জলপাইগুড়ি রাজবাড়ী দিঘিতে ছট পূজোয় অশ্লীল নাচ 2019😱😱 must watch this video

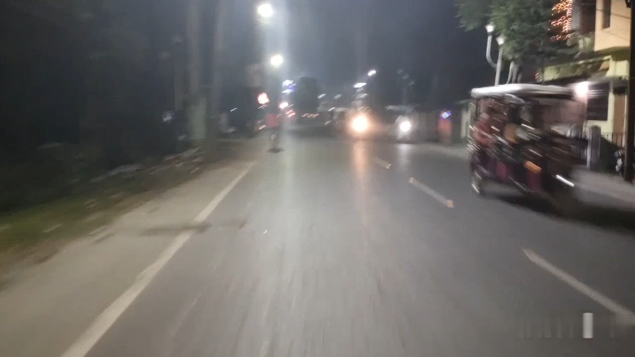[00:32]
বেরিয়ে পড়লাম জলপাইগুড়ি রাজবাড়ির উদ্দেশ্যে। এই রাজবাড়িতেও সুন্দর ছট পূজার ঘাটের পুজো হয়, খুব লাইটিং হয়েছে।
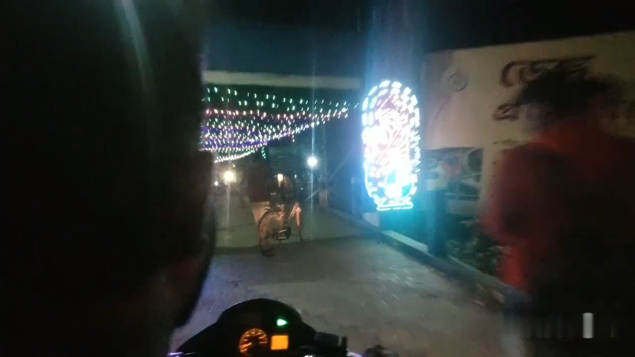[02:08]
রাস্তায় অনেক লাইটিং রয়েছে, আমরা বাইক নিয়ে এগিয়ে যাচ্ছি অ্যালির ছট পুজোর ঘাটের উদ্দেশ্যে।